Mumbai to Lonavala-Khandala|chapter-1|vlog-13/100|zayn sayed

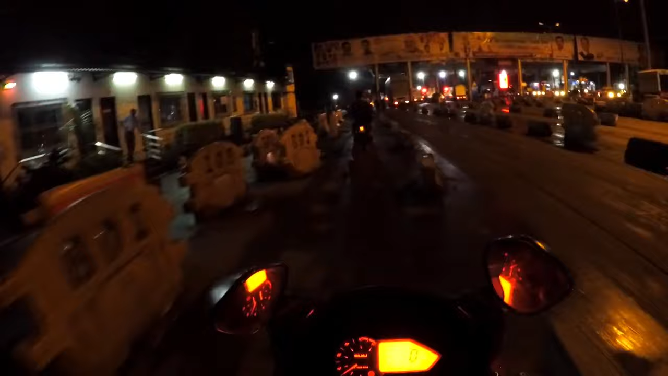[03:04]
अब हम वाशी टोलना के पर थे, बट अभी भी लोनावला पास नहीं था, वो बहुत दूर था हमसे
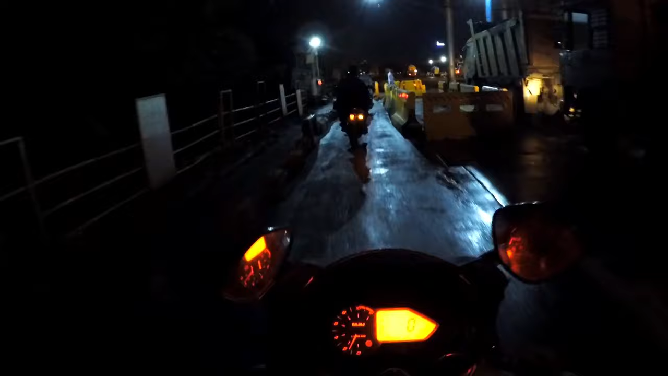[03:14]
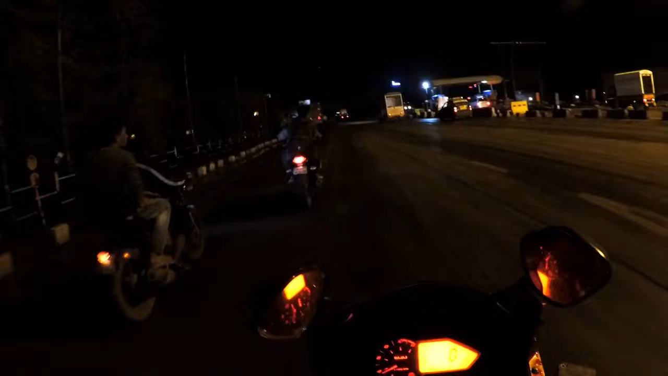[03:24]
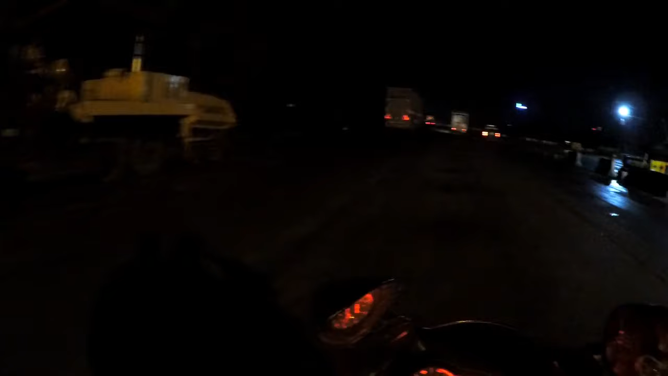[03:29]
और अब हम मुंबई से बाहर निकल चुक हैं, ब्यारे नियु मुंबई